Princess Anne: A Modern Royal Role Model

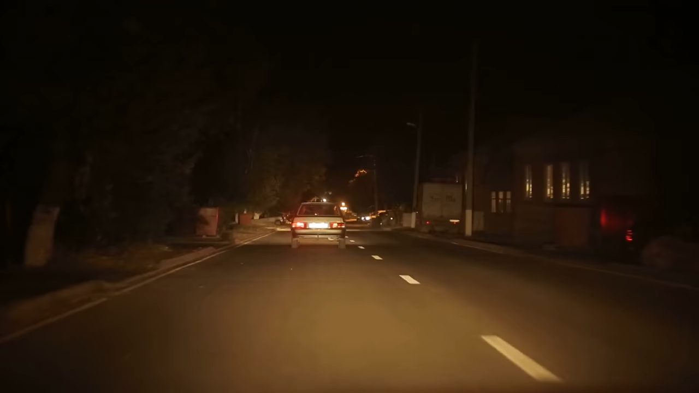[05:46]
The time was just after 7pm, the streets were deserted.